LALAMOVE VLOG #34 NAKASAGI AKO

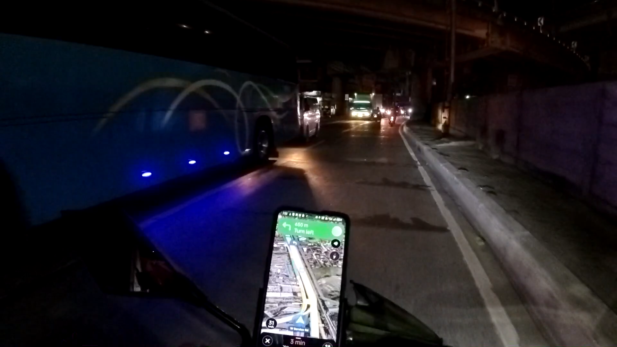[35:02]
Alright. Ayan mga master. Malapit na tayo sa ating drop off dito sa may Paranaque. 800 meters na lang.